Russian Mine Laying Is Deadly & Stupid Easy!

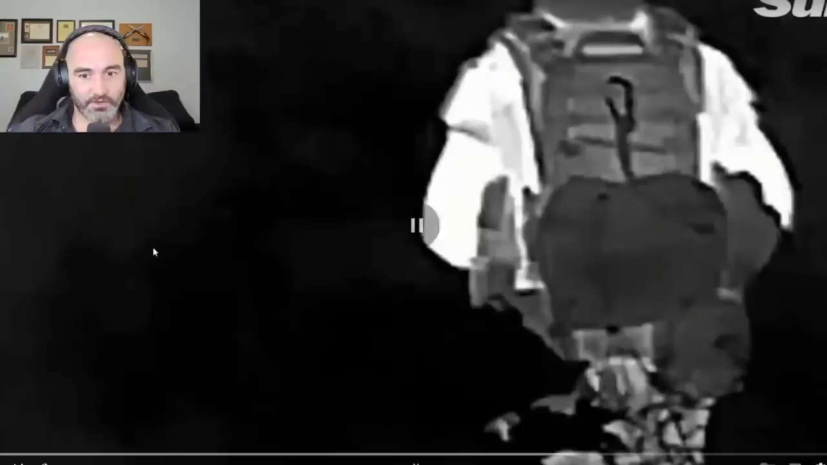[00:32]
thermal sites which is interesting because it means to me that they are probably operating at night and russia is not known for having night vision devices so it makes me think maybe this is happening at like dusk i can also tell you i would not want to be laying mines in the dark because it is very easy to become slightly disoriented and travel towards the mines
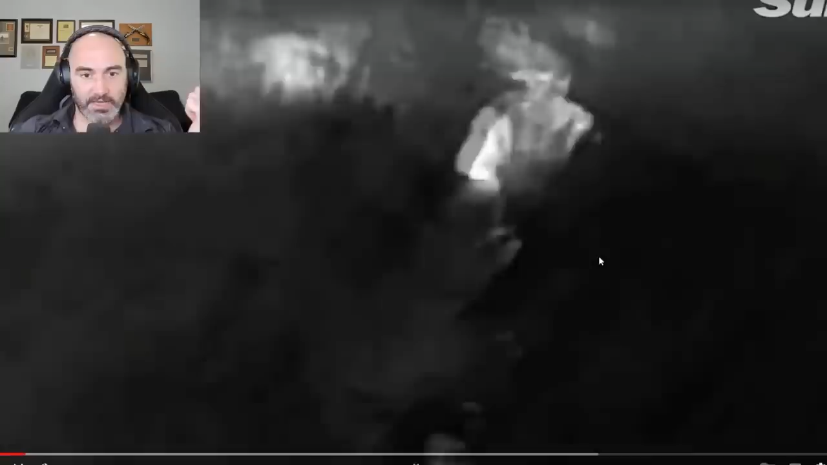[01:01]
day but they're looking at it through these thermal sites simply to improve detection of the mines